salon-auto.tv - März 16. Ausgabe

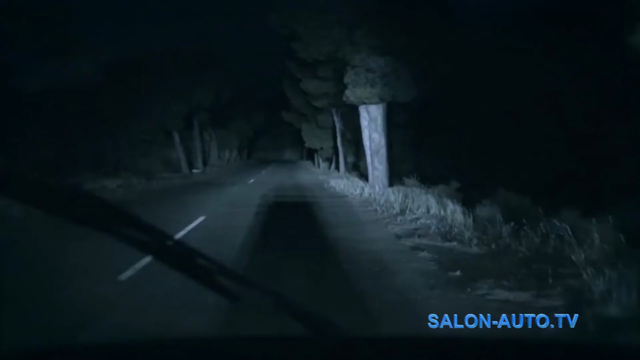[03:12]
Wenn die Kamera ein sich annäherndes Fahrzeug erkennt, blendet das System automatisch das Licht ab.